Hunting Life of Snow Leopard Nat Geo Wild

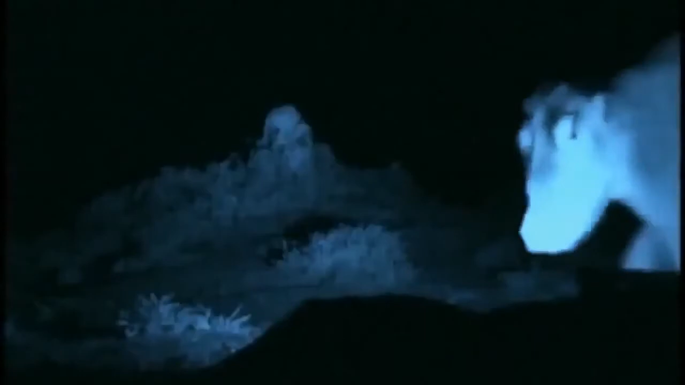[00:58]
But glimpse it for a moment, and then it's gone.
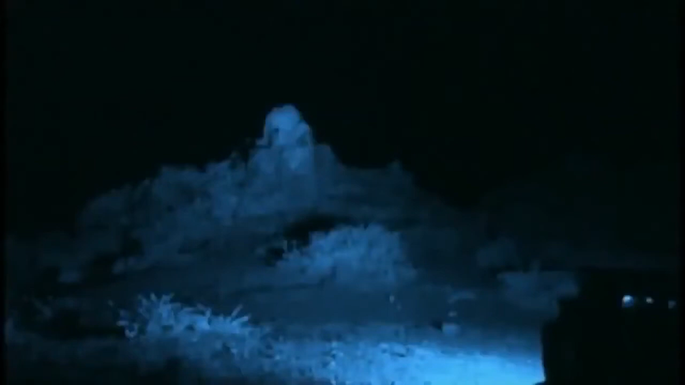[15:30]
Oh, we have got lucky. It's a snow leopard.
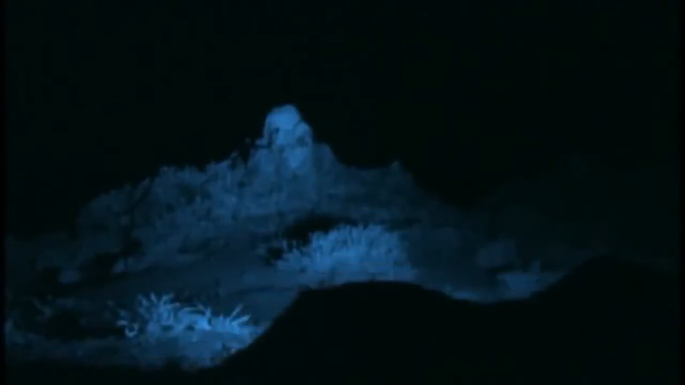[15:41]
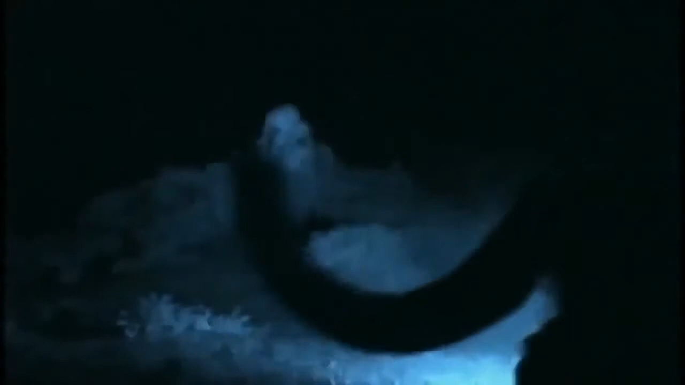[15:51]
It's the yak from the village. Just a bit too big to eat.
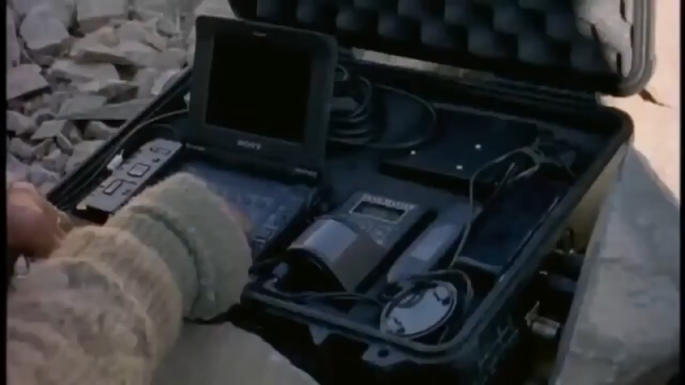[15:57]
Now, what else have we got?
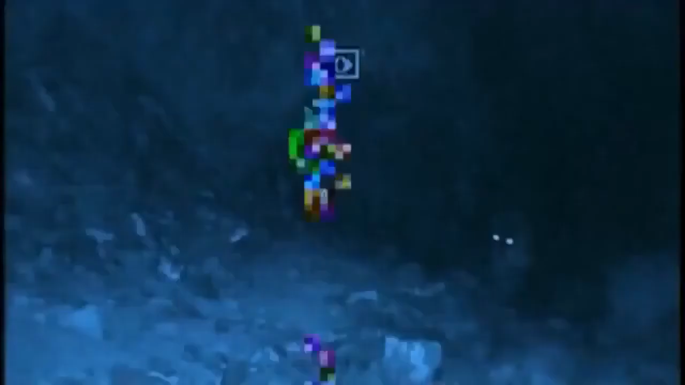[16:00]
Oh, a cat by the rock.
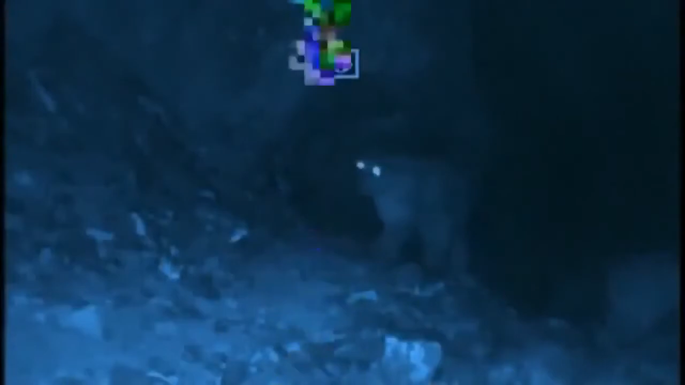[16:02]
Ah, oh, the camera's screwed up, damn it. Ah!